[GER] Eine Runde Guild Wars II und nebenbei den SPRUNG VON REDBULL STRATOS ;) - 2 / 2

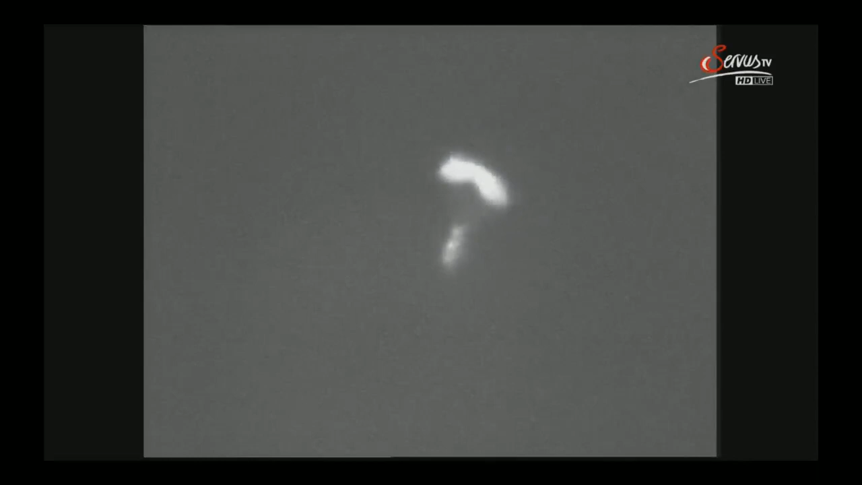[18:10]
Der längste Freifall aller Zeiten wird es nicht. Fallschirm ist geöffnet,